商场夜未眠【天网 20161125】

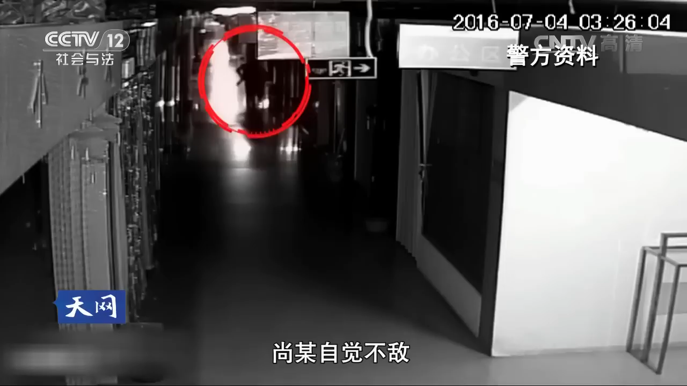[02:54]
尚某自觉不敌然后就是说想要逃离说他这个攻击范围但是他一直就是说呃一直就是说撵着炸他最后把他炸倒
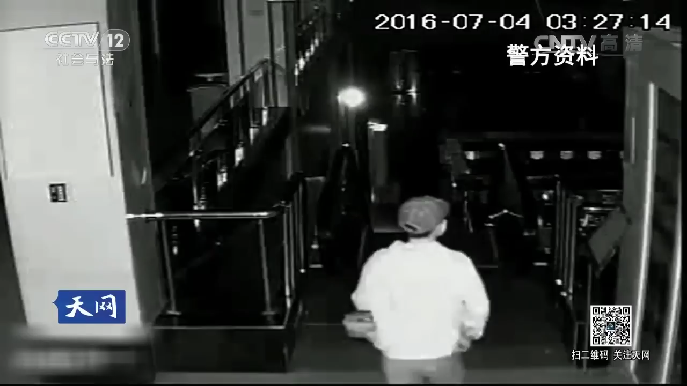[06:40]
当时我们从那个监控录像上看他就是用两手紧抓着绳子然后用双臂的力量进行一点一点往上倒
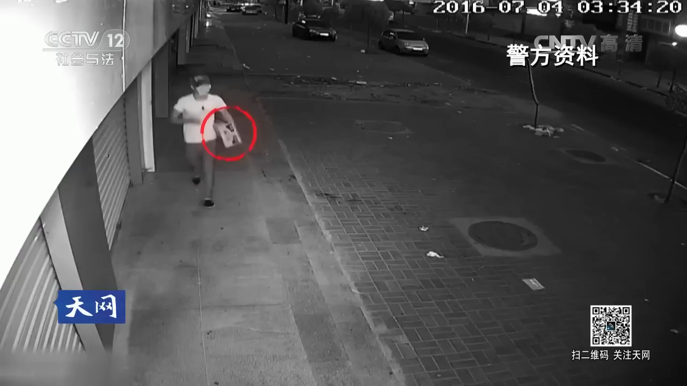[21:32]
因为现场出现那么多血迹他连续刺了伤性动物四十余刀这个时候他的摄影场一定会有血迹所以说他到达室外之后他第一时间来把自己的血迹先收起来所以说我们推断这个箱子就是用于闲人逃跑时装他在作案的时候一些物品可能会是衣服啊帽子
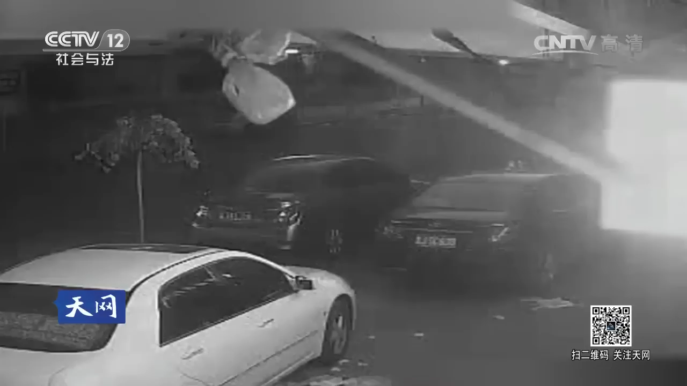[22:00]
之类的东西进行为自己进行演示避免群众从直观上就发现这个人很反常犯罪嫌疑人一路步行好像很熟悉街道的样子他大概不会想到从案发现场开始他逃亡的轨迹就被治安摄像头全程记录在案了近几年这个县政府
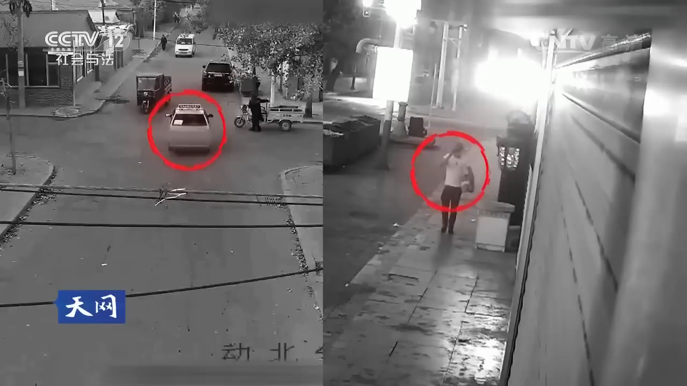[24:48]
我们从监控录像分析就是看到那个闲人有一个打电话的动作当时我们班人员分析他有可能是打电话叫车进行外逃或者说告知家人